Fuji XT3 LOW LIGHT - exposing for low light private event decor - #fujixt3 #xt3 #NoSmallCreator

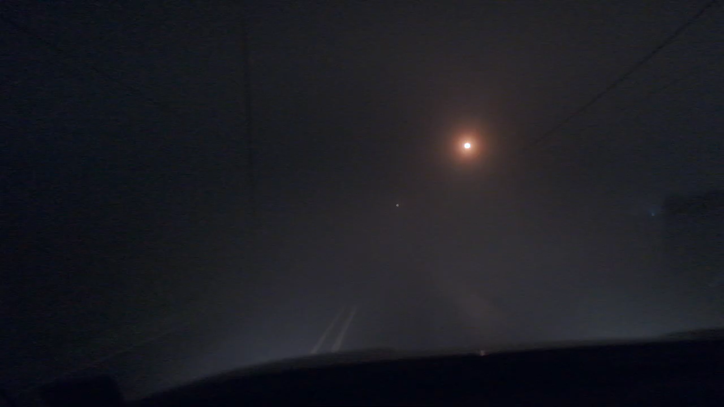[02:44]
A bit more foggy than I had planned. I'm not sure if the camera's even focusing, y'all. Like, literally, where's the road?